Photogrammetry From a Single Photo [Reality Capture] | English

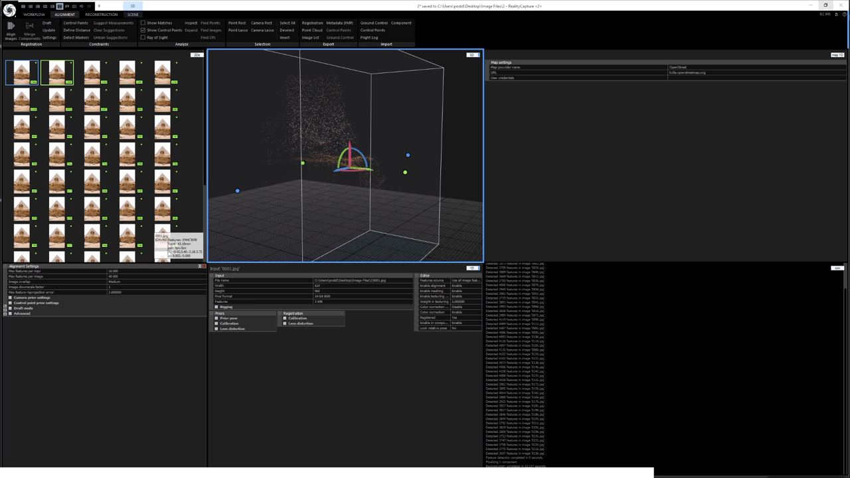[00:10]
Hey, what's up Linae users, I'm Jonathan, and today's video is less a tutorial, but more something I just wanted to try. And that is to create a photogrammetry model from a single photo. Well, how would we achieve that?
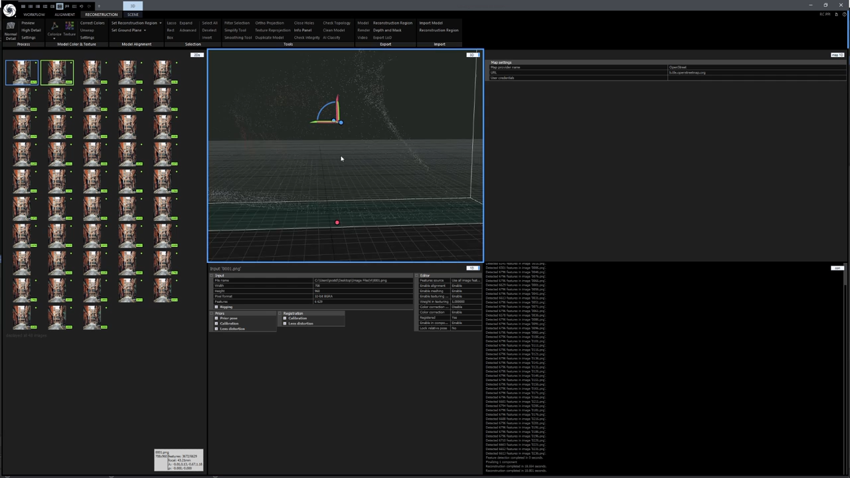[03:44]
but the back side of this little alley somehow has been miscalculated.
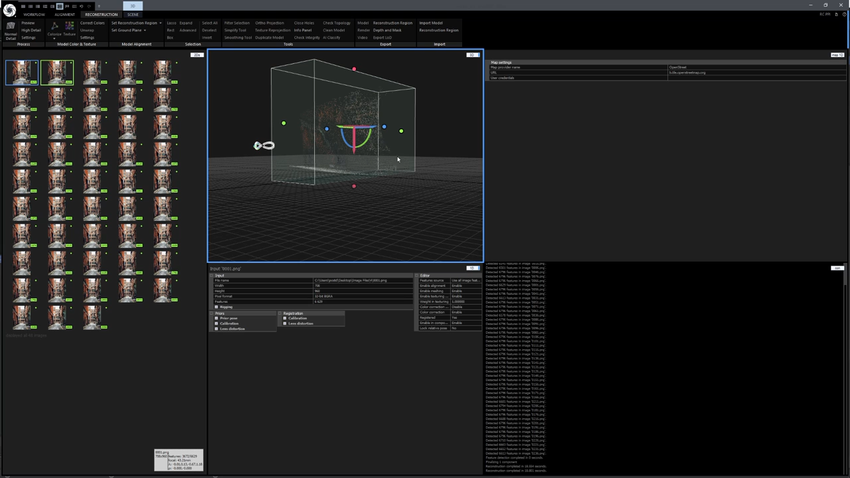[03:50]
But we can try to reconstruct a 3D model from it. So let's click on Normal Detail under Reconstruction, and see how it looks like.
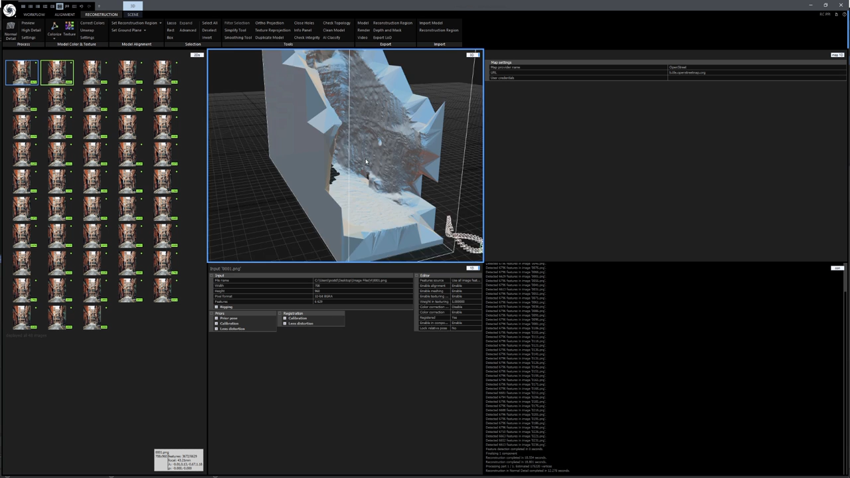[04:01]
And yeah, you can see that the 3D model is not perfect, but it kind of represents the buildings.